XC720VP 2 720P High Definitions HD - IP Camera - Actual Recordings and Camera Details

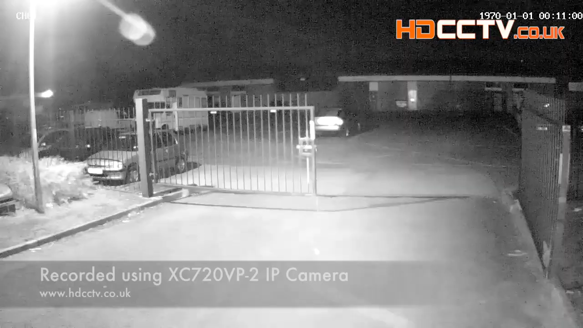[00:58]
The XC 720VP-2 is a mini eyeball IP dome camera,